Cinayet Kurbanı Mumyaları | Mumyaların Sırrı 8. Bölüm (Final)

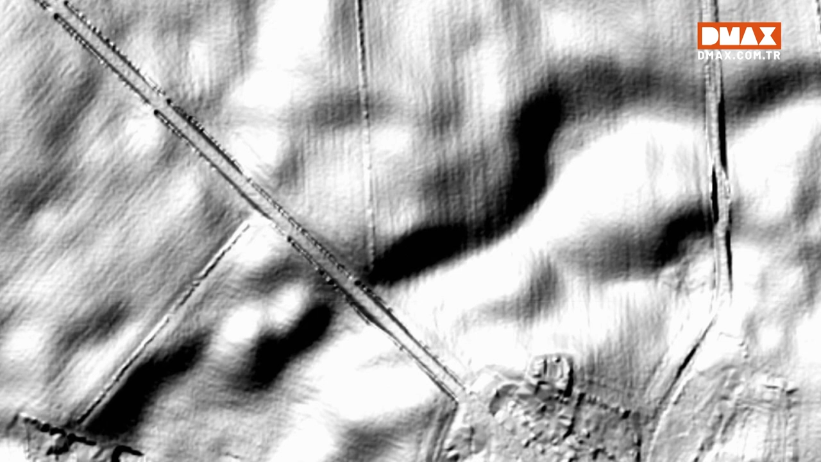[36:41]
En derin bu gibi görünüyor. Evet öyle.
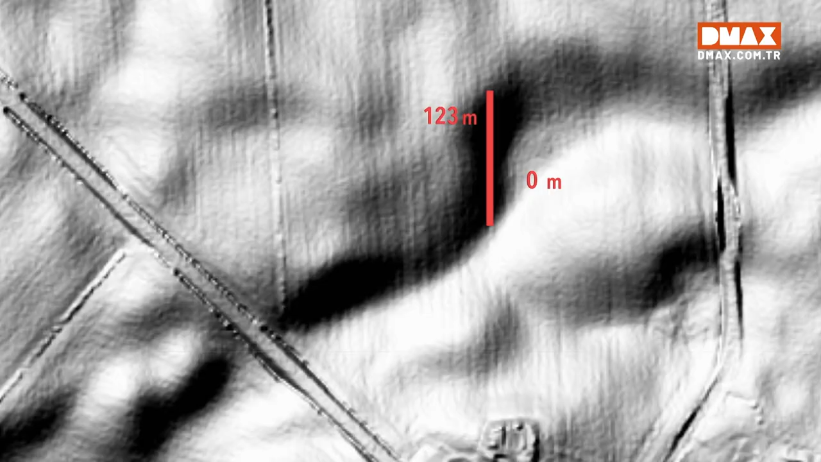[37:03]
Bu 50 metre. Matt en koyu noktanın enini ve boyunu ölçüyor.
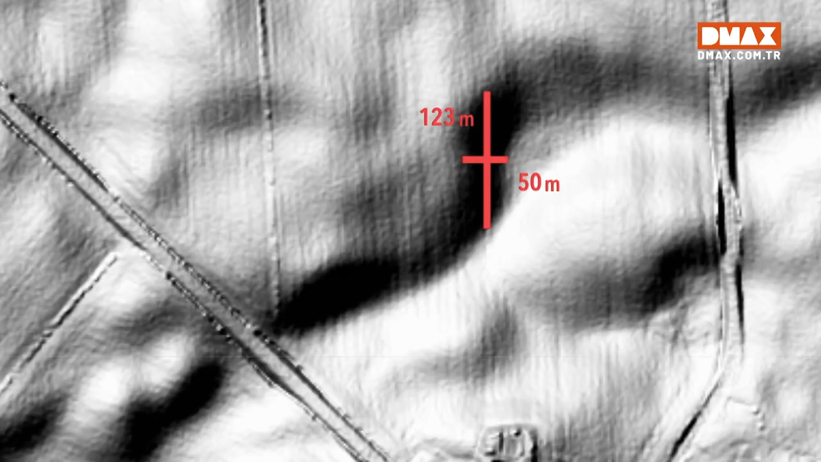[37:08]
Artık koydukları yerde bataklığın merkezini bulacağız.